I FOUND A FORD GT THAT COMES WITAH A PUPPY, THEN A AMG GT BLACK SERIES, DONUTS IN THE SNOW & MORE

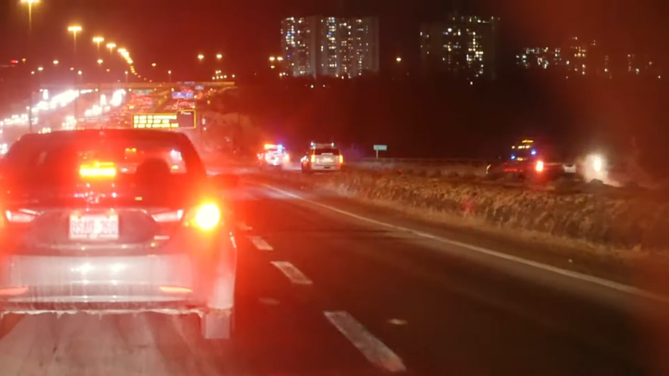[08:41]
jeez yo that's meaning something that something's going on look at that oh dude that's serious that's ert like emergency response team look at them right up there
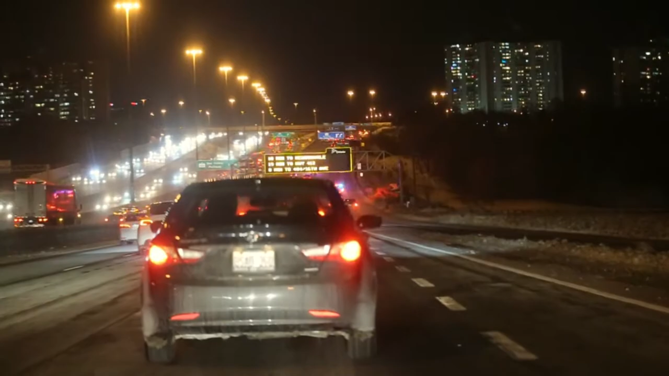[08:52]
my first s i'm having an s spot moment see them up there you guys that's swat